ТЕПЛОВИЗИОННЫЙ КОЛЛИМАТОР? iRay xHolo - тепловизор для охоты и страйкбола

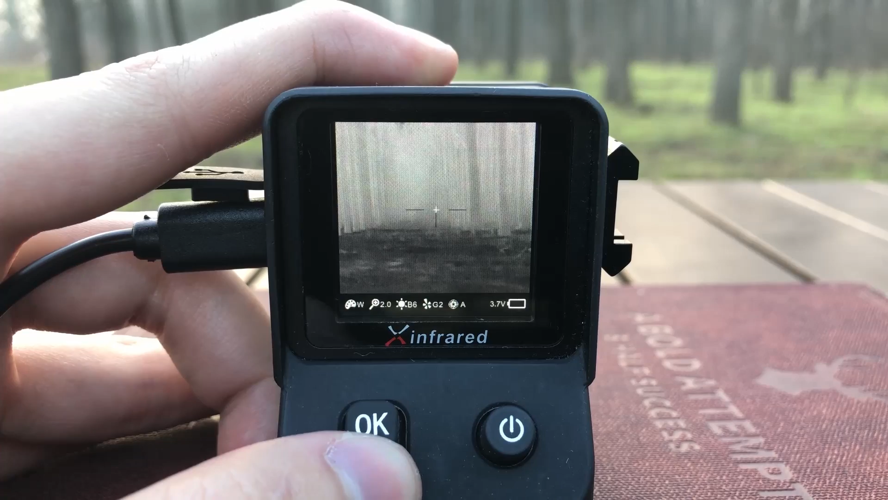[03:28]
И кстати, у обеих версий прицела есть цифровой зум, но при его использовании разрешение картинки ощутимо снижается.
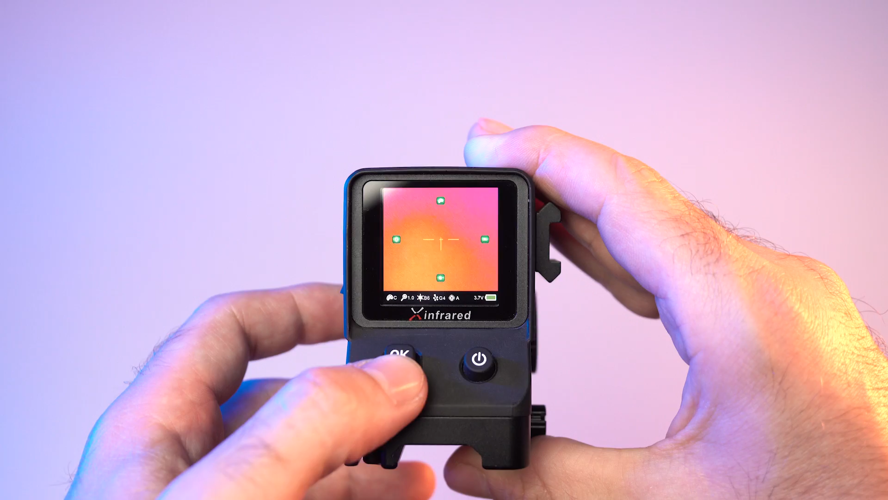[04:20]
Углубляться в это особого смысла не вижу, потому что российский дистрибьютор снял подробную видеоинструкцию.